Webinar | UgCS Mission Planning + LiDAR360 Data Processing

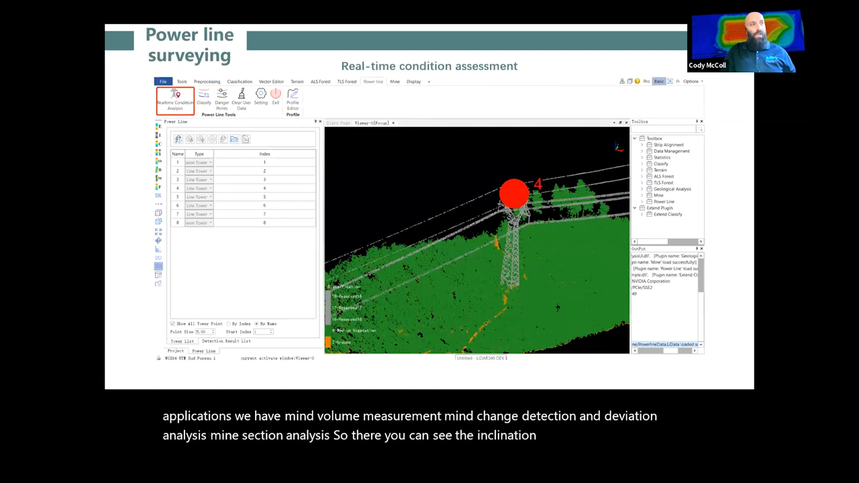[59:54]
And then one of our pride and butters is the power line surveying, the real time condition assessment.
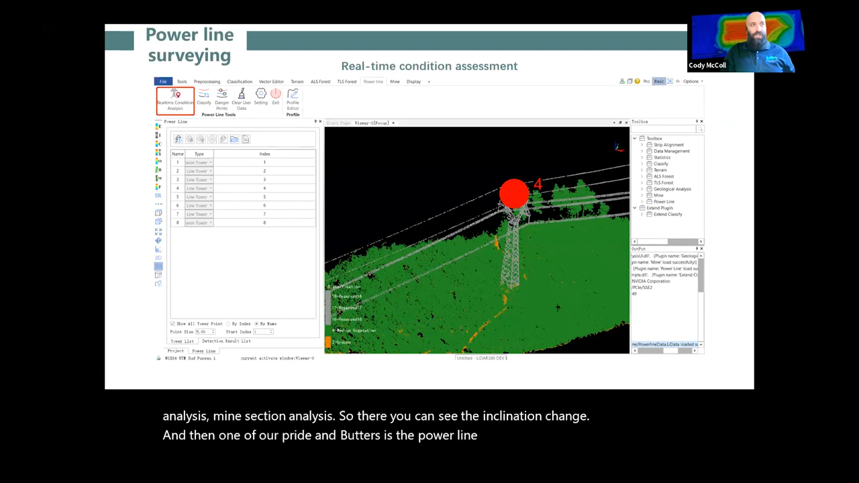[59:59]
This does allow for active monitoring and tracking of power lines on mass amounts of lines and data. And it does allow for classification of objects in the power line corridor, which can in turn help you classify potential threats and risks of any type of falls or damage to the power lines. In the future.